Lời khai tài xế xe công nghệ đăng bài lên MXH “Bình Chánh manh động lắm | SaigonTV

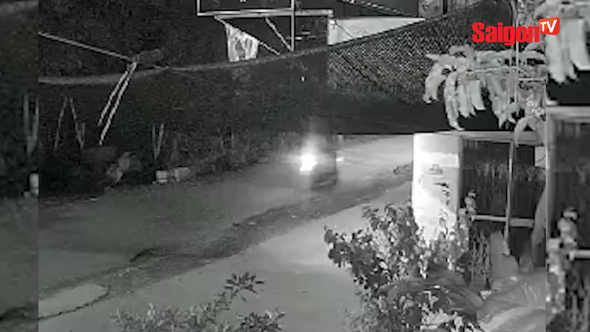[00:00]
Lời khai tài xế xe công nghệ trang bài lên mạng xã hội, Bình Chánh manh động lắm do nhận thức không đúng Ngày 28 tháng 10, công an xác nhận đã làm việc với tài xế xe ôn công nghệ tên DVM Tên được chúng tôi viết tắt, người đăng lên mạng xã hội phản ánh mình bị cướp giật ở xã Tân Kiên, huyện Bình Chánh, TP.HCM Bước đầu công an huyện Bình Chánh đã làm rõ sự việc không như nam thanh niên phản
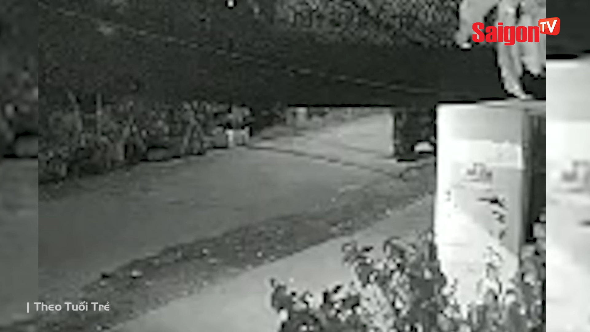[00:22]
ánh mà chỉ là mâu thuẫn với khách trong quá trình thực hiện cuốc xe Rằng sáng ngày 25 tháng 10, anh DVM, 26 tuổi, ngụ tỉnh Cao Bằng, đến địa chỉ đón khách trên đường Nguyễn Biểu, quận 5 đến đường Cây Bàng, xã Tân Kiên Trong quá trình di chuyển, tài xế không đi theo lộ trình khách yêu cầu mà đi theo bản đồ nên cả hai xảy ra mâu thuẫn, cãi vã Trên đường đi, người khách đã trả tiền cho anh M Đến 3 giờ 10 phút, xe vừa đến đường Cây Bàng,
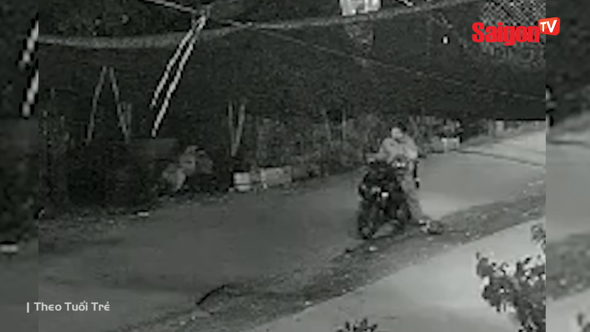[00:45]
ấp 2,
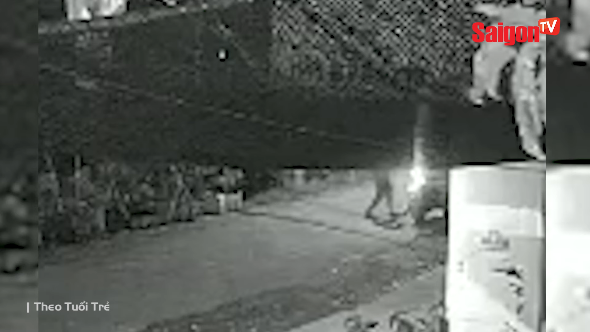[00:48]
xã Tân Kiên Người đàn ông do bực tức tài xế trước đó nên dùng mũ bảo hiểm đánh nhiều lần vào đầu anh M Bị anh M phản ứng, người đàn ông bỏ chạy và ném mũ bảo hiểm về phía anh M Qua làm việc với tài xế, người này thừa nhận người đàn ông không có hành vi cưỡng đoạt hay chiếm đoạt tài sản nhỉ có tương tác tay chân trúng mí mắt gây chảy máu,
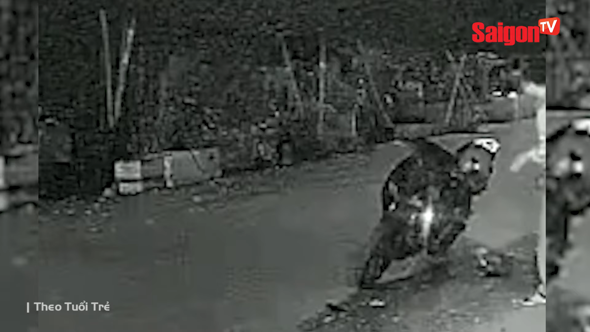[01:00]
nguồn tính nói Đến sáng, tài xế đến bệnh viện không bốn mũi nhưng không trình báo vì thấy vụ việc không mất tài sản và vết thương không nặng Tuy nhiên anh